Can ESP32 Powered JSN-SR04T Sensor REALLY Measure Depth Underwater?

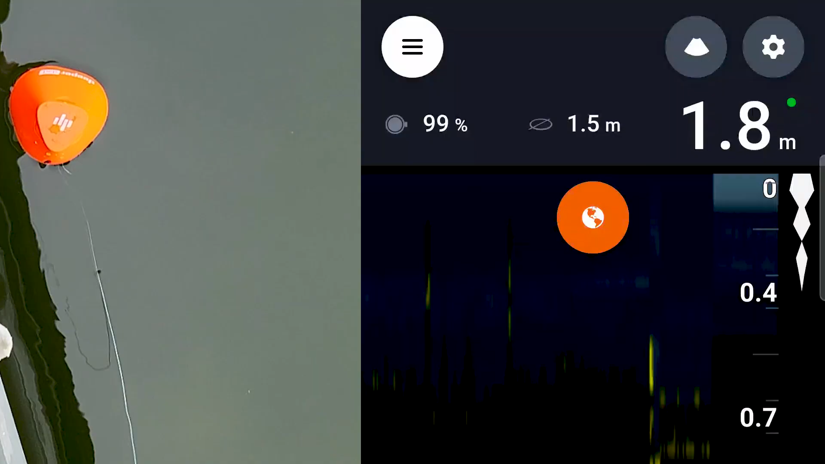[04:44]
On screen: depth 1.8 m
And since my measuring tape just ain't going to cut it here, I ended up using a fish finder to get a number to try and compare to.
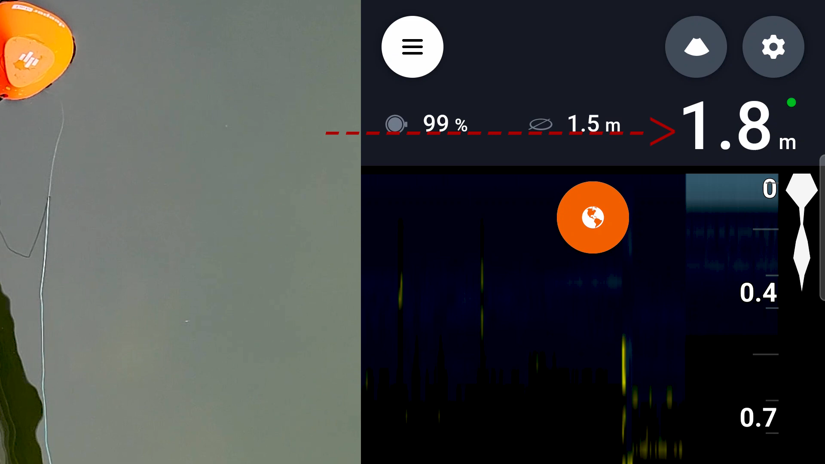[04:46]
On screen: depth 1.8 m
Here it seems to think 1.8 meters.